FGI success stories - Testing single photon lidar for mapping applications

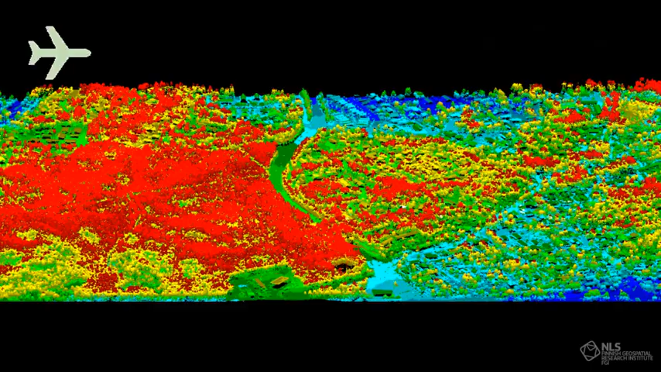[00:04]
Single Photon LiDAR Single Photon LiDAR is a new airborne laser scanning technique in mapping applications.
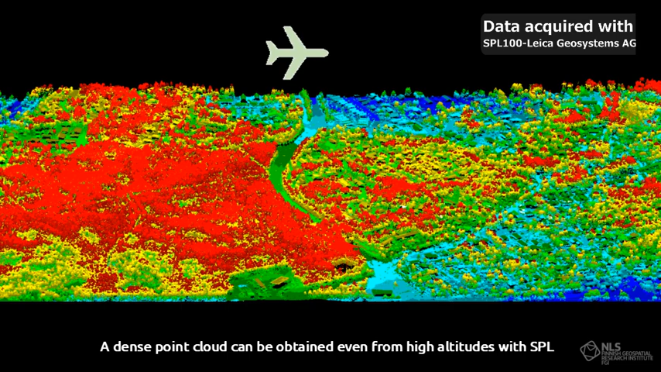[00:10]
A dense point cloud can be obtained even from high altitudes with SPL.
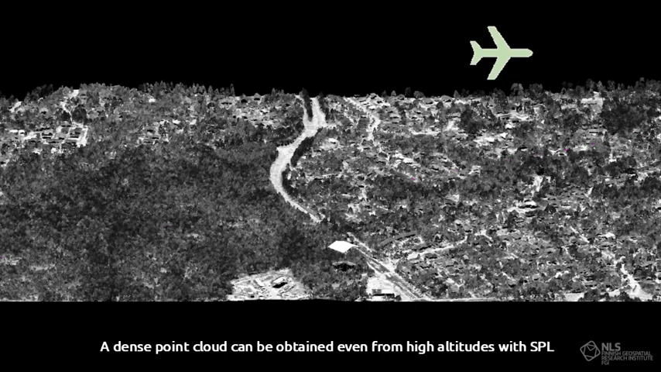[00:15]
Therefore, large areas can be covered fast with this technique.
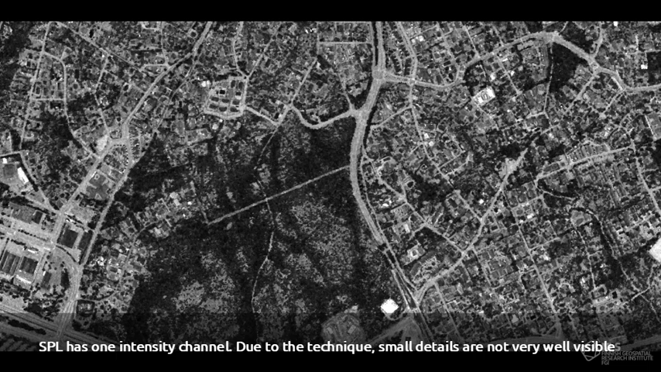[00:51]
Due to the technique, small details are not very well visible.
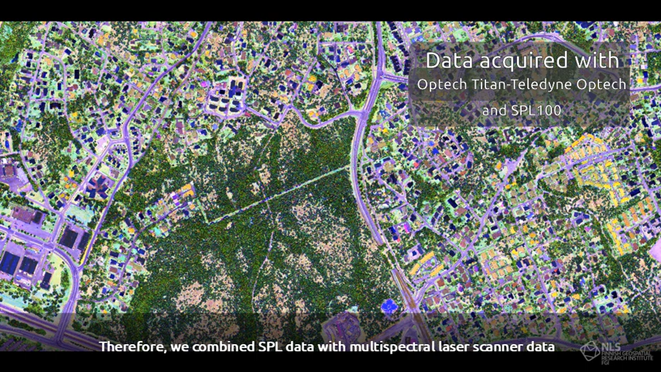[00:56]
Therefore, we combined SPL data with multispectral laser scanner data.
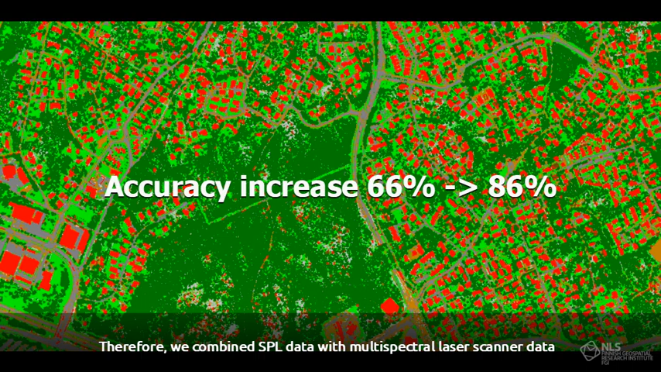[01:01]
A clear improvement was seen in the classification results. Multispectral single photon LiDAR could be a useful mapping technique in the future
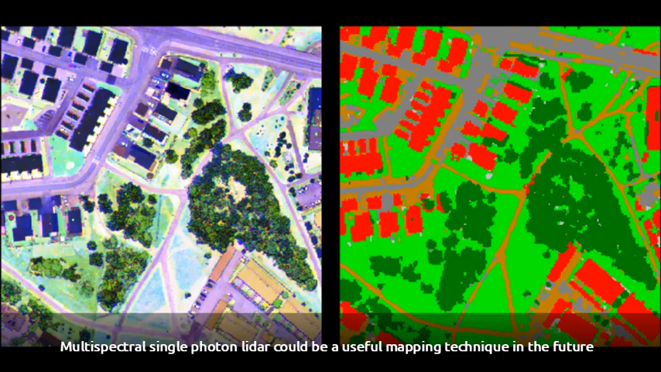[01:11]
for effective land cover mapping of large areas.